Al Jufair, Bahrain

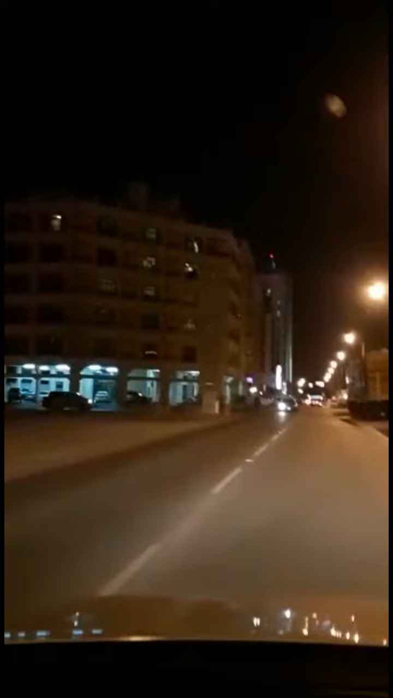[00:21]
दरअसल ये मानामा का एक मुजाफाती गांव था, लेकिन अब ये जो गांव नहीं रहा है और अब ये एक होटलों, रेस्टोरेंट, फ्लैट और विलास यानी बड़े बड़े घरों पर मुश्तमिल हो चुका है, और फ्लैट्स ऊंची ऊंची इमारतों पर मुश्तमिल है।